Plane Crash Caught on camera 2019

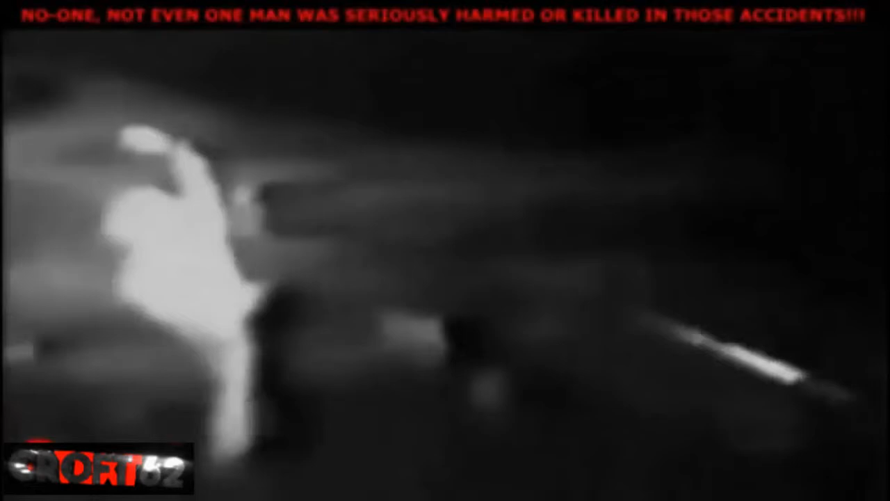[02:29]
Incredibly, the man actually lives through this frightening ordeal. He's seen here a few hours later.